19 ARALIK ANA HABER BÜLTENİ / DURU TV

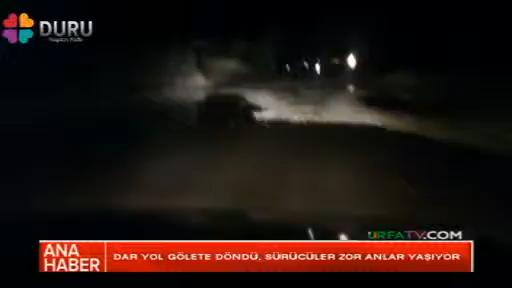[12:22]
Şanurfa'nın Bozova ile Suruç ilçelerini birbirine bağlayan karayolunda sürücüler adeta hayatta kalma sınavı veriyor. Yolun dar olması kazaları davetiye çıkarırken öte yandan aydınlatmanın olmaması ve durumu daha da tetikliyor. Yoğun trafik akışına sahip olan yolda aynı yönde seyahat eden araçlar sollama esnasında sorun yaşarken farklı istikametlere giden araçlar ise birbirine çarpmamak için yavaşlamak zorunda kalıyor. Araçlar sık sık şarampole yuvarlanma tehlikesiyle karşılaşıyor. Bu yolda defalarca kazalar meydana gelmiş ancak herhangi bir tedbir alınmamıştı.